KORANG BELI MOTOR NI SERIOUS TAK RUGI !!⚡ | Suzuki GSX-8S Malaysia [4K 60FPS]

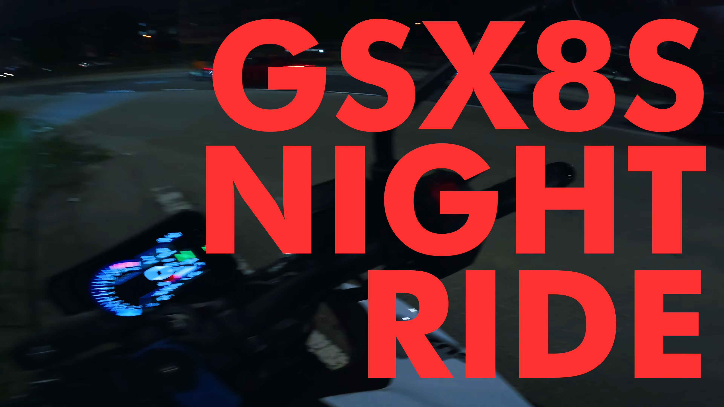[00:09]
kita review night ride lah dengan motor ni So, bismillah
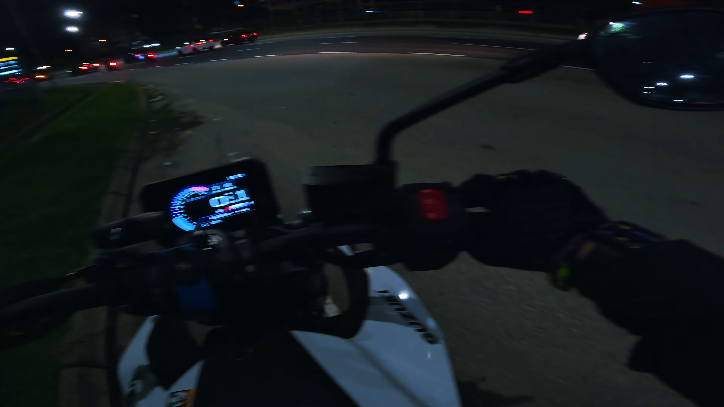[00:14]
Let's go guys, let's go Motor 776cc parallel twin So, kita night ride eh Nak tengok dia punya keterangan lampu ni So far lampu dia yang ni lampu Ni lampu normal dia lah Bukan lampu tinggi Motor ni dia pakai ride by wire So, kita boleh tahu lah daripada mode apa semua ni kan Pakai ride by wire lah
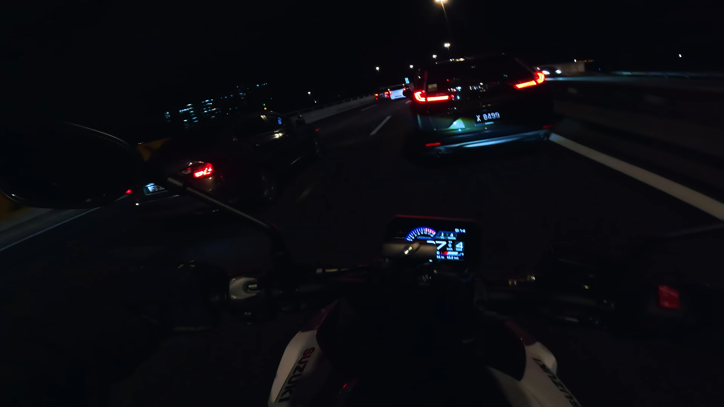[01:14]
Dia punya ready position tu aku tak tahu nak cakap macam mana Dia macam Tak terlalu tegak Tak terlalu Air taking So, dia macam selesa lah Aku tak penat buat motor ni
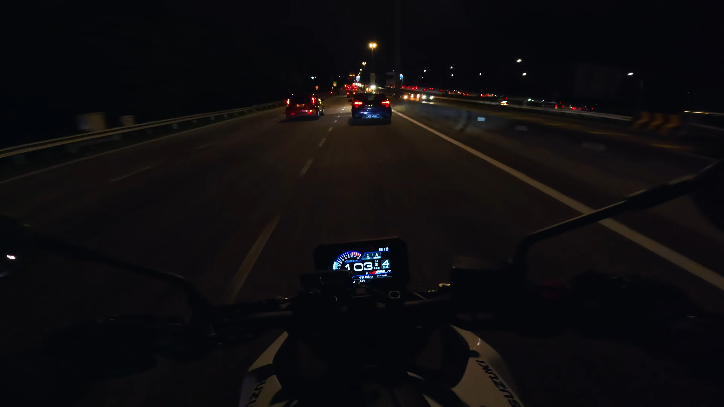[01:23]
So, ni lampu tinggi lah Haa, lampu tinggi dia Dia macam Buka kat ke bawah Haa, macam kau boleh tengok lah Situ Sebab aku pakai Visor gelap So, tak nampak Cahaya tu Basically terang lah Sebenarnya
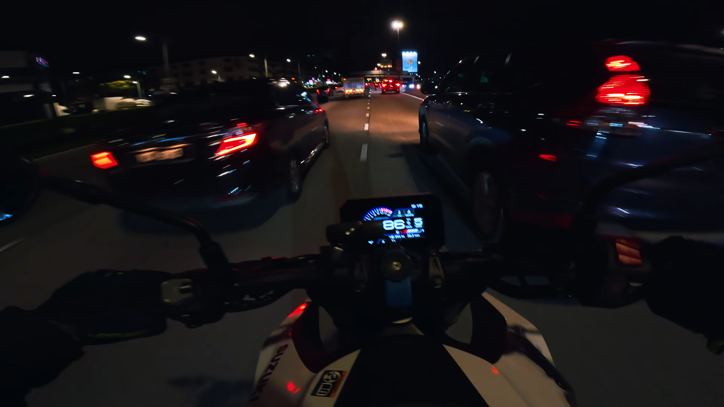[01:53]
Sebab dia pakai projector light Haa Untuk kiri kanan dia pakai LED running light Haa Mantap Yang aku suka is dia punya handling lah Sedap tu Kau buka je throttle Bersepar dia punya per gear Tu yang seronok Oh, walaupun dekat gear 4 eh guys